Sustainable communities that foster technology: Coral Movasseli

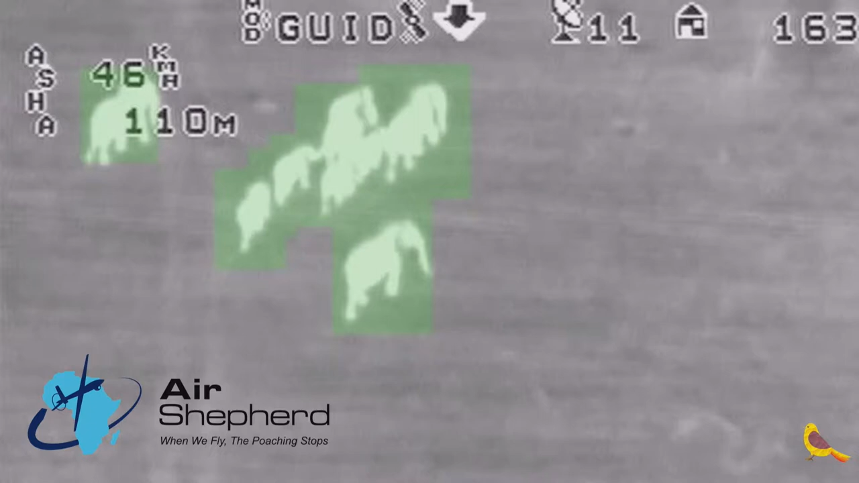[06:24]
And these efforts are very labor-intensive and under-resourced. But one company, as I mentioned, Air Shepherd, using AI technology which automates the process of detecting poachers in infrared video feeds and freeing park rangers of other tasks and increasing the availability of...